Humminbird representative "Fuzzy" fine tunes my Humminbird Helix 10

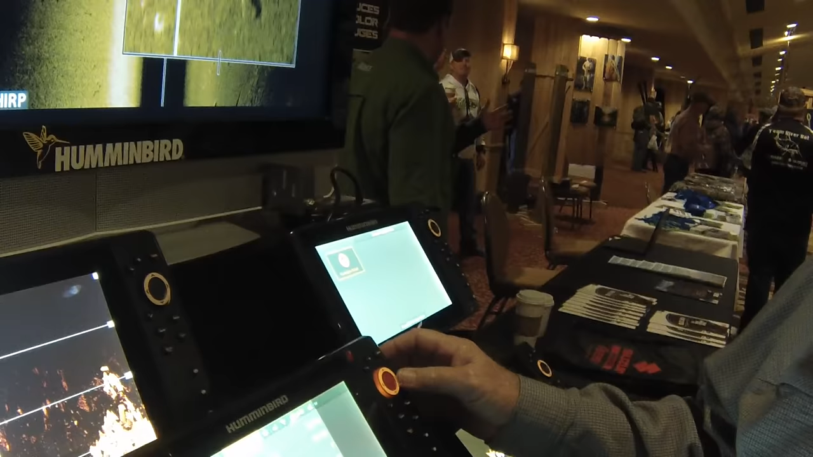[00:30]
He's already got to fire it up here and go run through the displays and take out the junk and turn up the good on it. What you've done here is I went to sonar. I don't ever mess with alarms. I leave alarms alone. Okay. What I'm going to do now is I'm going to go in here and just kick your button twice.
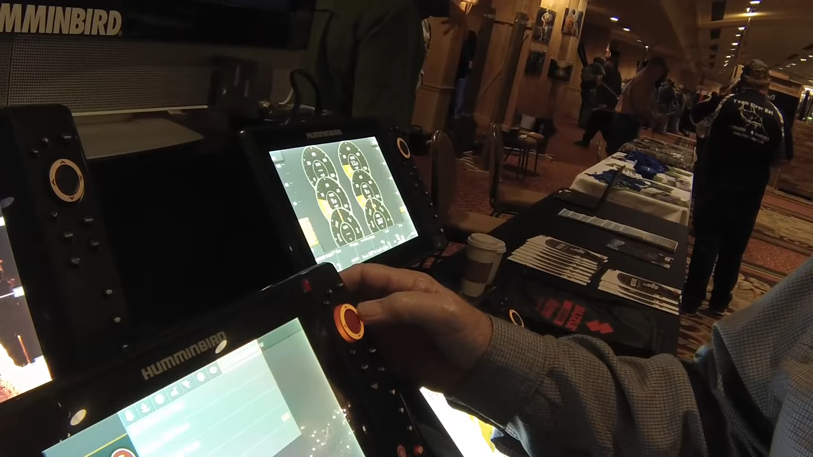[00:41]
We're going to come over here to sonar.
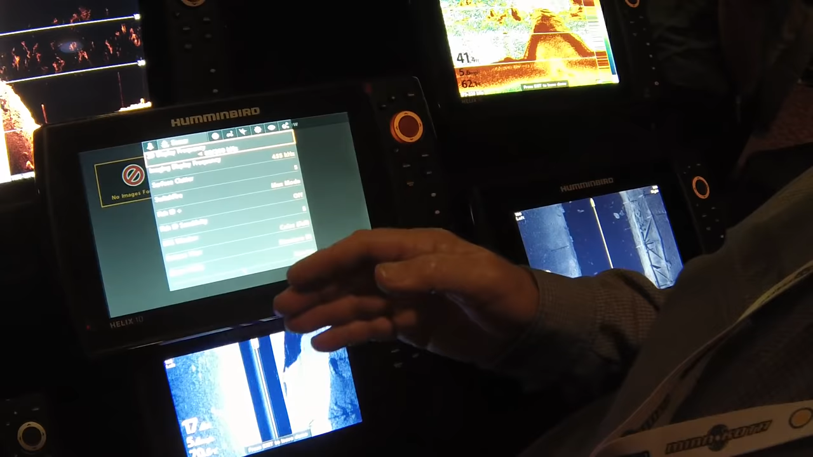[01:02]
so I've got a real narrow beam going down in the cracks and crevices of the rocks, and I've got my 83's a wide.
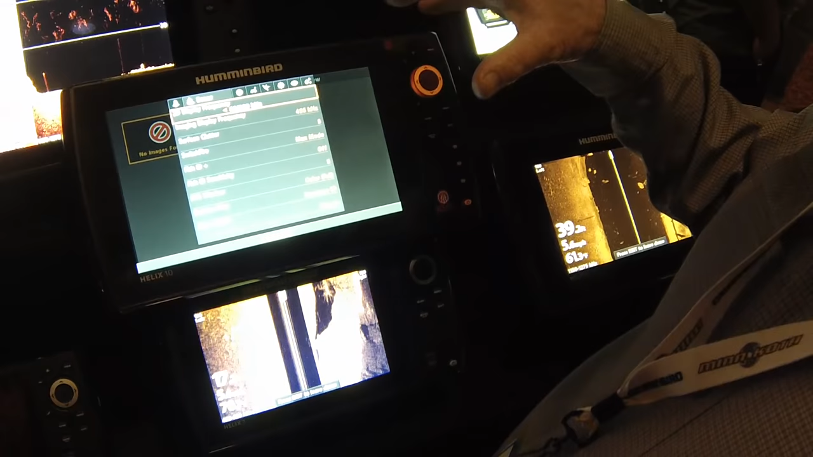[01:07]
Okay. So basically now you've got them both.
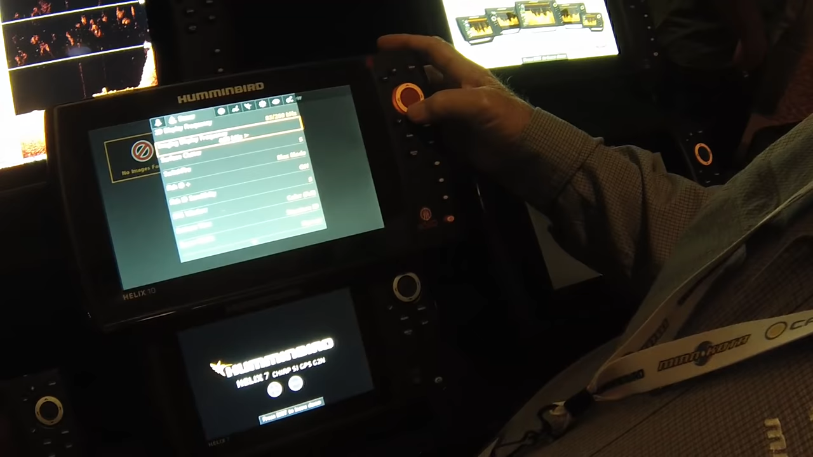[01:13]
Come on down through here. Switch fire. We've got clear mode, max mode.
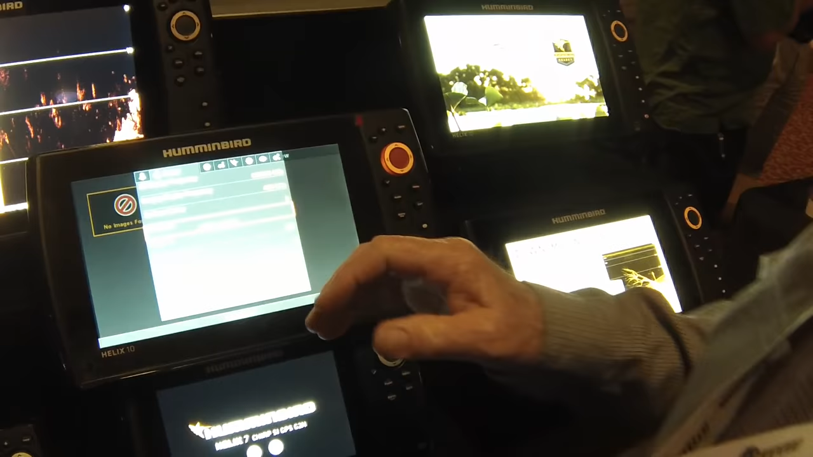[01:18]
Clear mode will take a lot of interference and stuff out of it, while the max mode is made for deeper water.
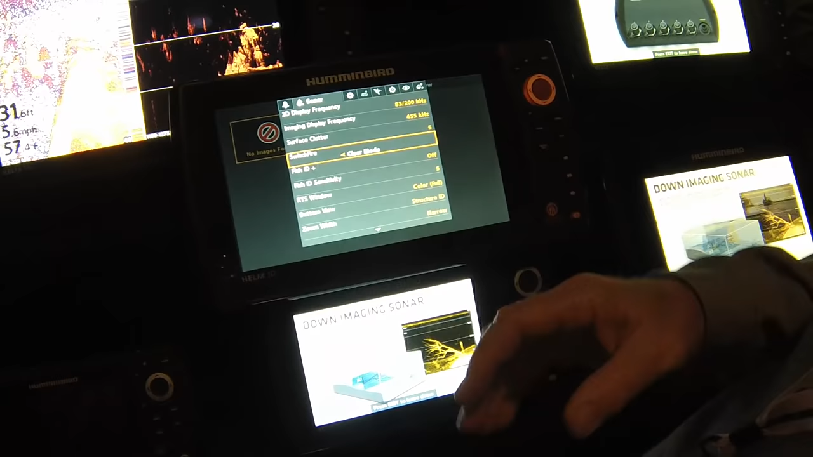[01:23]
I like it around 25 foot or less, I run clear mode.
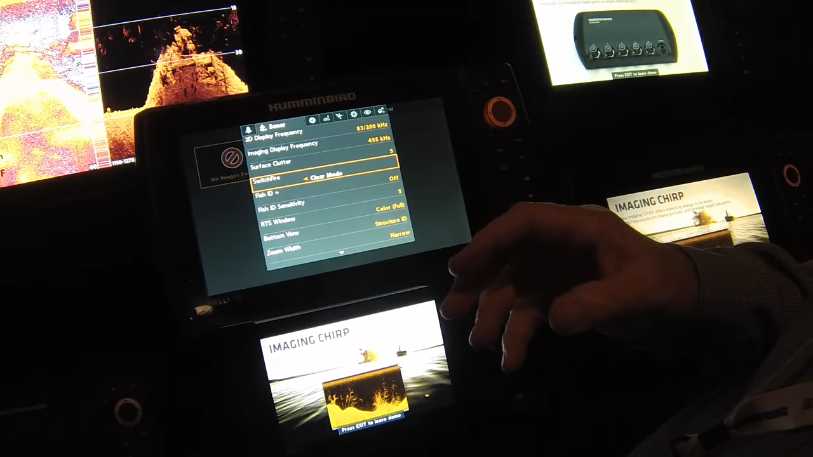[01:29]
Deeper I could put it in max mode if you were drop shotting or you're jigging, something you might want it in max mode because it'll show your jig going up.
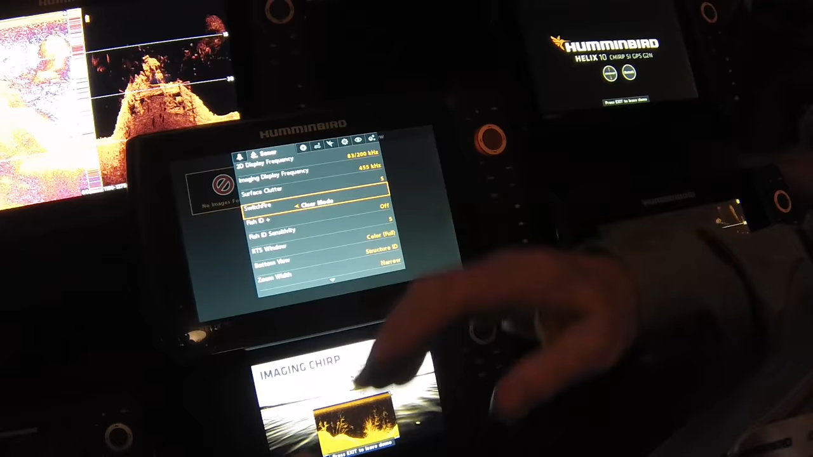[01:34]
We're usually dragging baits behind catfish in 35, 40 foot of water in the high river.
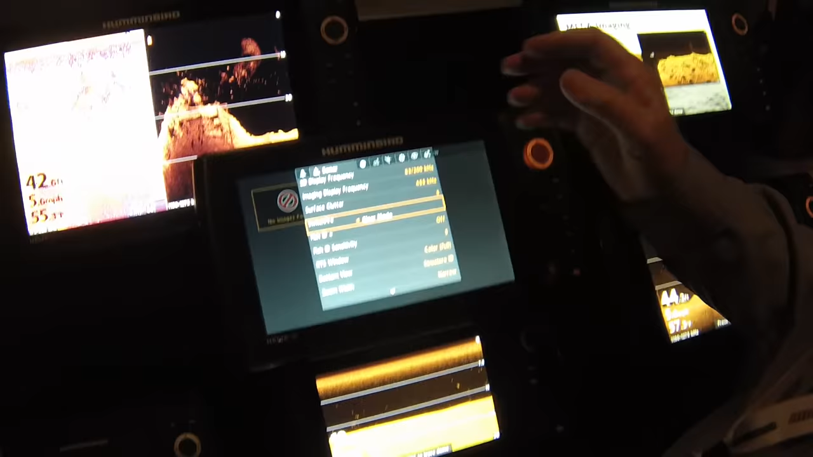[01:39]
Clear mode will be fine. Clear mode? That way it'll take out a little bit of interference. Okay.
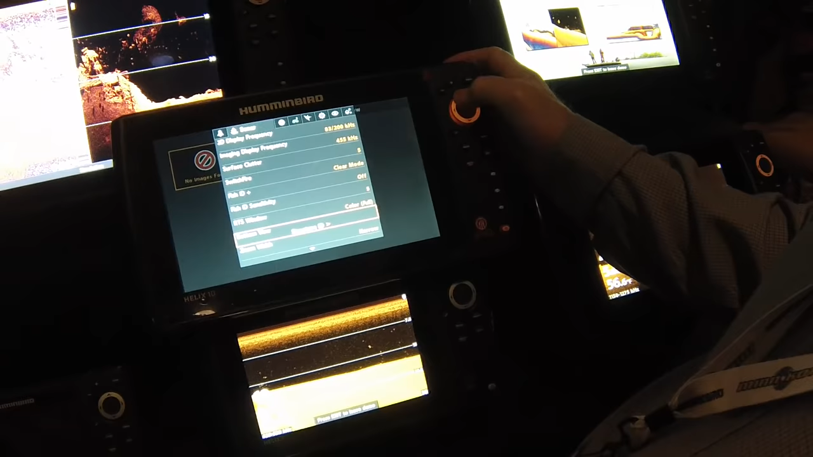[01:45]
All right, something that's on here, we've got this something called real-time sonar, which is a flasher bar going up.
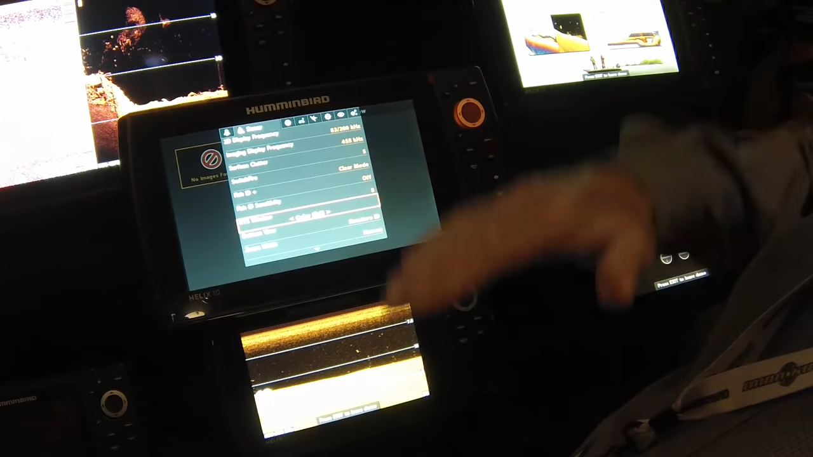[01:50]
That's the old days of the flasher. If you don't like that, it's going to take it off the screen as you can see over here.
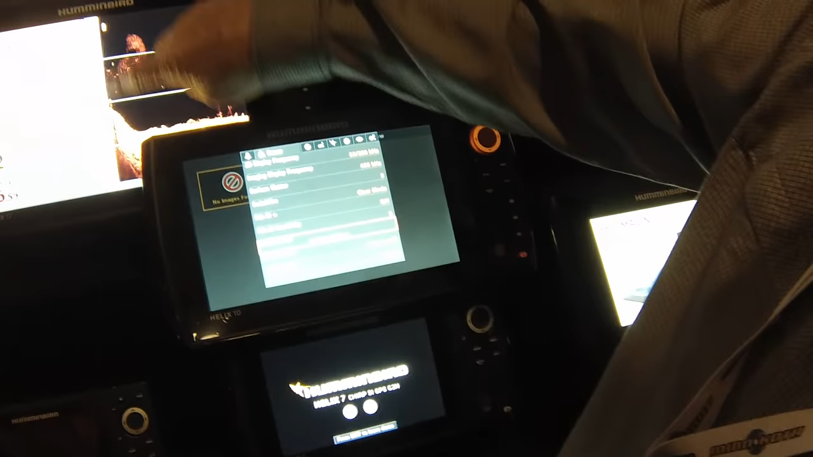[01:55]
I have no need for that. All right. We're going to go in here and it's off. Okay.
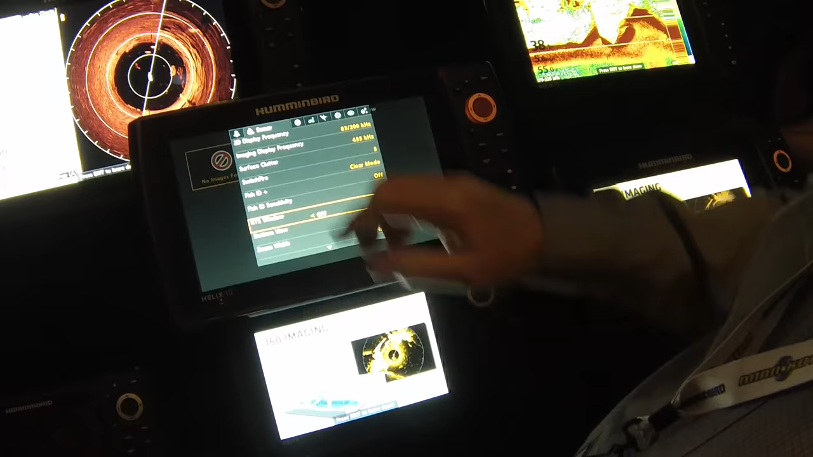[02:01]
Now that flasher bar left. I also come down here, something else that shows up on there all the time.
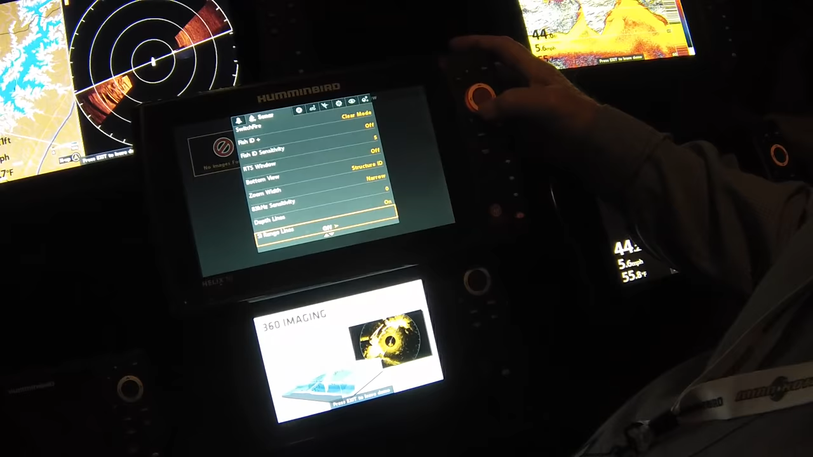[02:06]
You don't have any side engine range lines. Right.
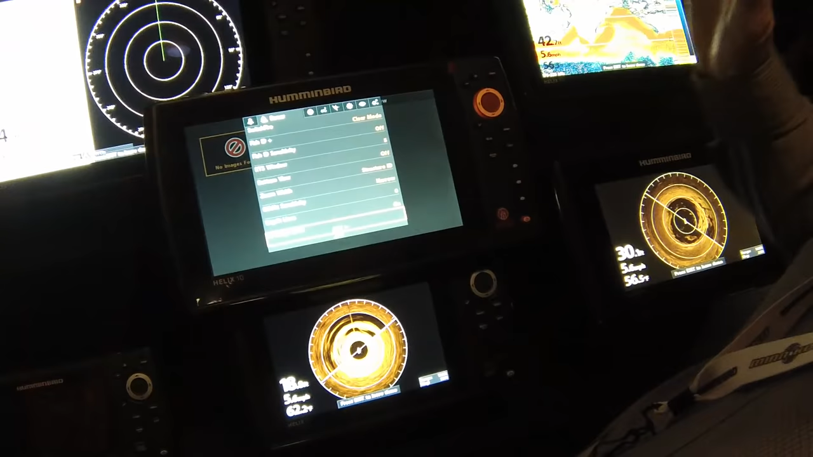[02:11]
So I like my lines so I know how far away something is when I look at the screen. Okay. So I'm going to cut that on.